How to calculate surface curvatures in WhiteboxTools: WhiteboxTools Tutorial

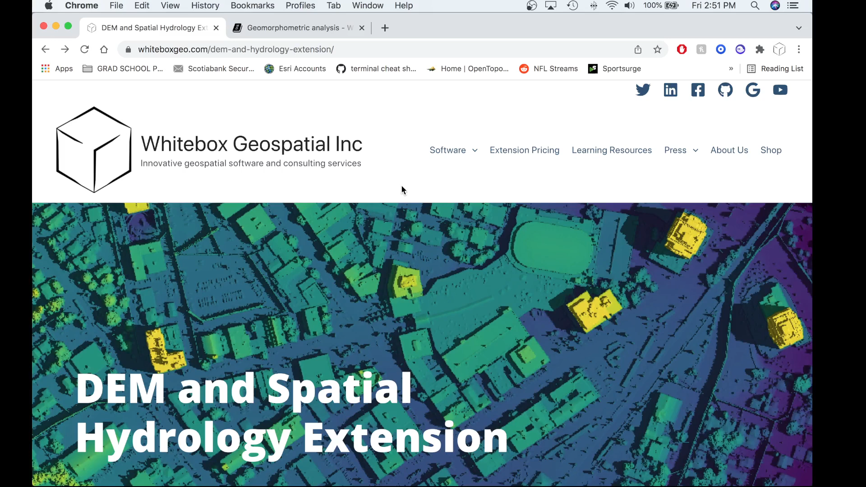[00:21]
With the latest release of these surface curvature tools, there exists a breakup of which curvature tools belong in which White Box Tools product. Some of the surface curvature tools have been added to the White Box Geospatial Extension products, specifically the DEM and Spatial Hydrology Extension and the White Box General Toolset Extension. Both of these extension products require a software license from White Box Dual Spatial to use. Of the surface curvature tools that were not placed in the extension products, they were placed in the White Box Tools OpenCore with the additional surface curvature tools that exist in the OpenCore, such as planned curvature, profile curvature, total curvature, and tangential curvature.